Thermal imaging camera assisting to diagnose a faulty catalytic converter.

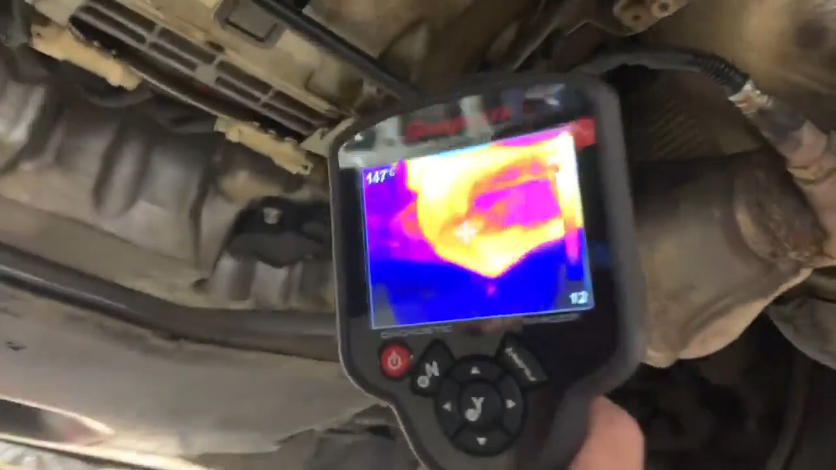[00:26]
And if you have a quick look at the thermal imaging camera, if we look at this cat on this side, you can see a real big cold spot right in the middle of that calorific converter after coming back.
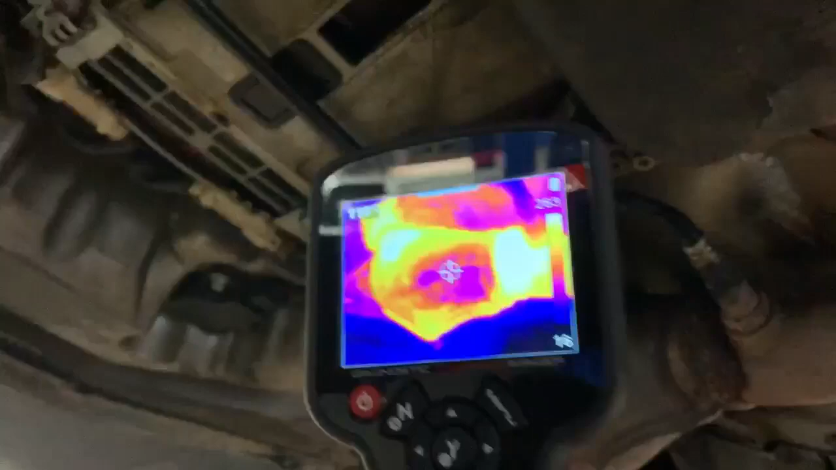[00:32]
Again, input temperature is much hotter than the output temperature, it's about 250-odd there.
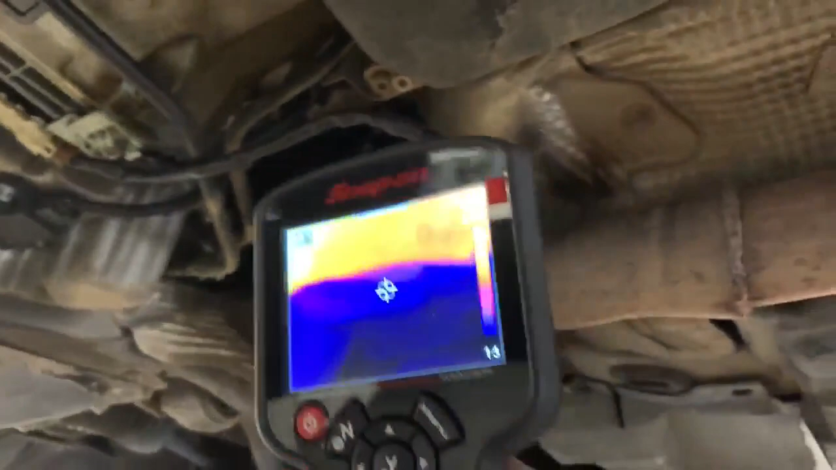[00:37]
And coming out here, we're getting, you know, about the same thing with that big cold spot in the middle.